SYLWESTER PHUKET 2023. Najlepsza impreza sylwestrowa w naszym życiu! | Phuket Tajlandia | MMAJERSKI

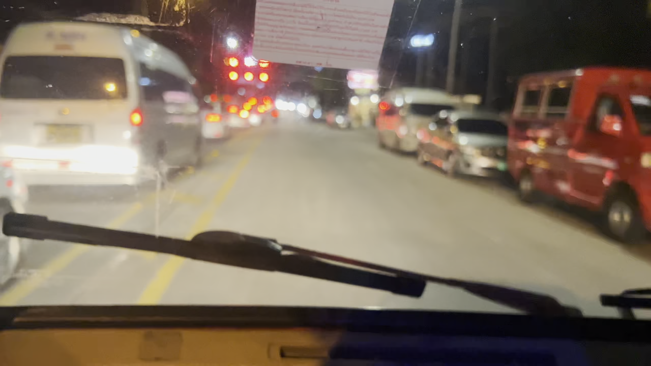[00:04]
Ogólnie to jedziemy pasem, w którym nie możemy w ogóle jechać, bo jedziemy pod prąd w tym momencie.
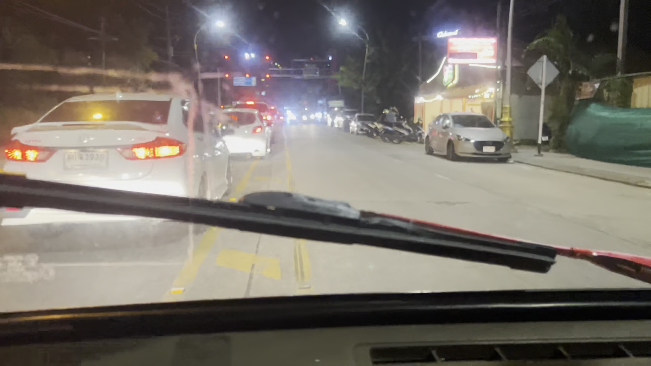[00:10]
W tym momencie jedziemy pasem pod prąd, prawym pasem, a powinniśmy jechać lewym. Ale pan mówi, że nie ma problemu. Nie, good. Yeah.
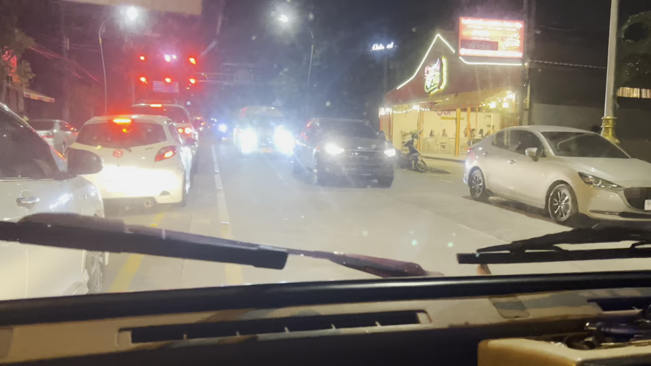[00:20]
Tak, tak, tak. Go. Jedź. Tak. No, go.
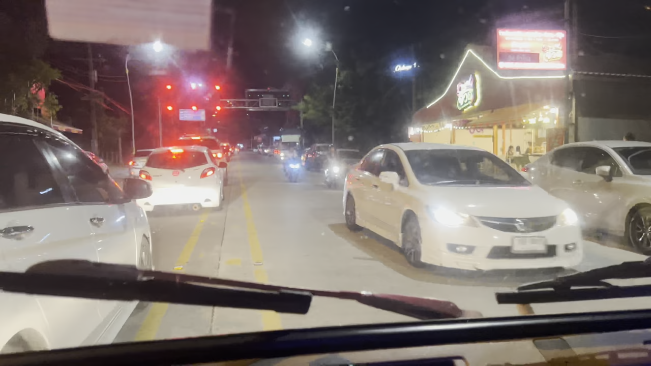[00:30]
Co tu się dzieje? Ja pierdzielę. Tam skręcę teraz w lewo. Okay, you can go. Jasny gwint. Co tu się dzieje?
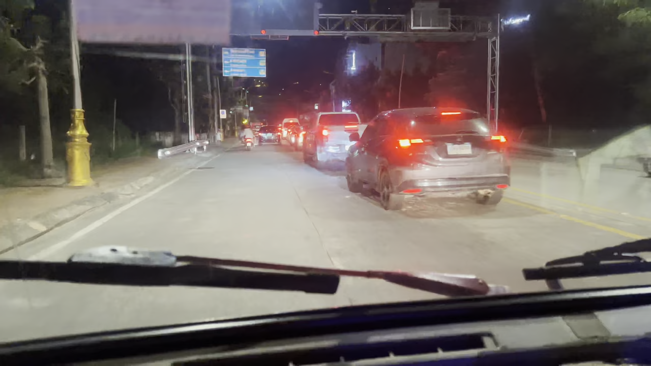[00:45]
Ale jazda na całego. Mamy najlepszego kierowcę, jaki mógł się nam trafić. Jedziemy prosto na końcu w lewo i w prawo. Jesteśmy w domu.
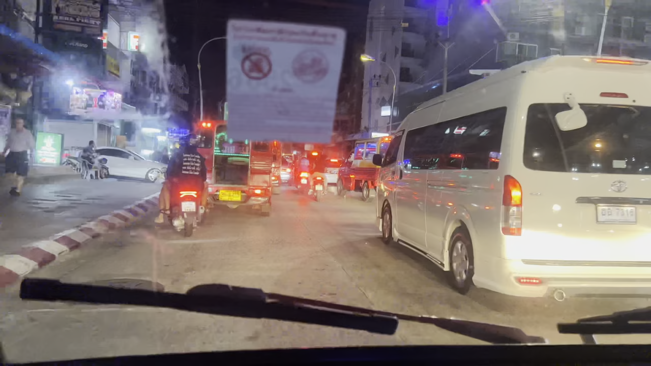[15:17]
Nowy rok, wszystko jest zakorkowane, mnóstwo ludzi,
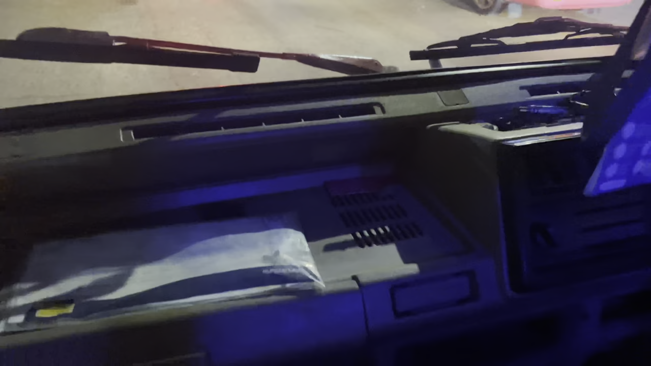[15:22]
a my jedziemy po prostu takim tuk-tukiem sobie, o tutaj, takim z kierownicą, o zaraz walniemy tego pana.
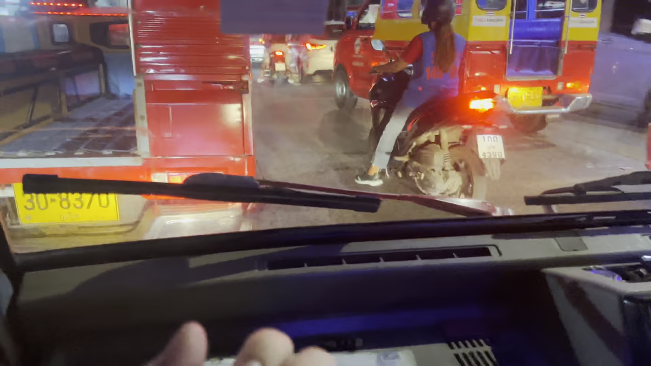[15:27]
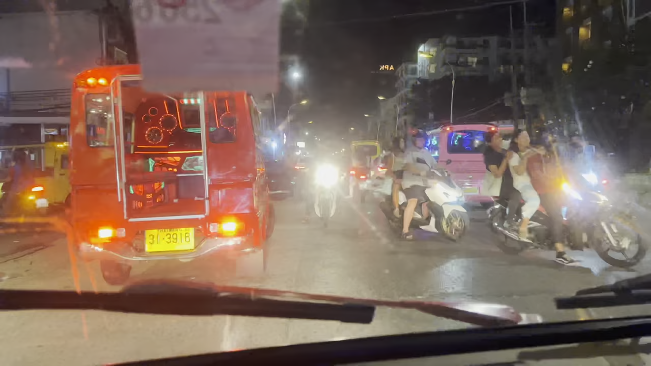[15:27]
Patrzcie na to, jedni pod prąd, drudzy w lewo, trzeci w prawo, my tam, oni tu.
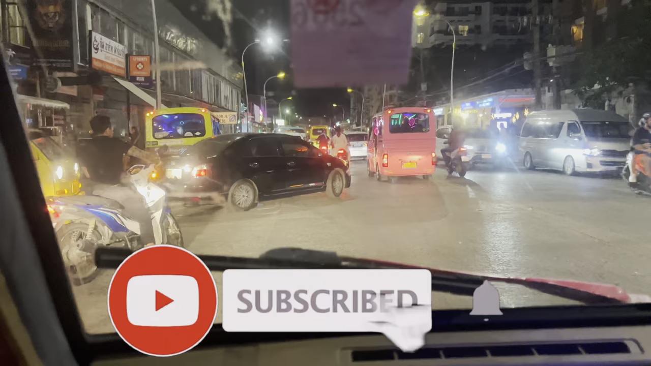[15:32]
Co tu się dzieje? To jest po prostu szok.